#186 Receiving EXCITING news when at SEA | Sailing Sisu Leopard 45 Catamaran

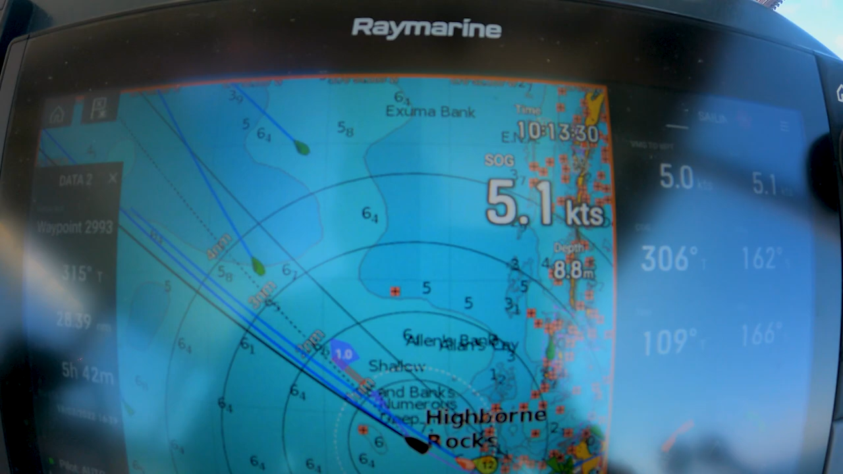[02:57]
water and but this is our true speed it's looking good
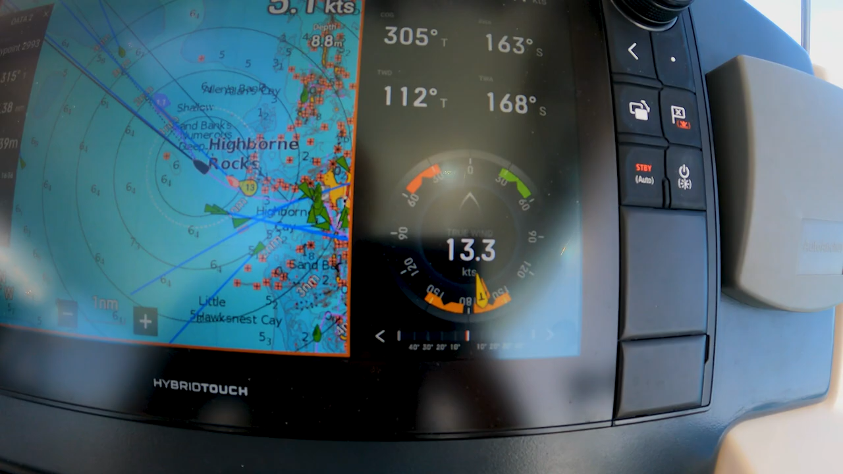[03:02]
we're on our way we're now from Highborne Quay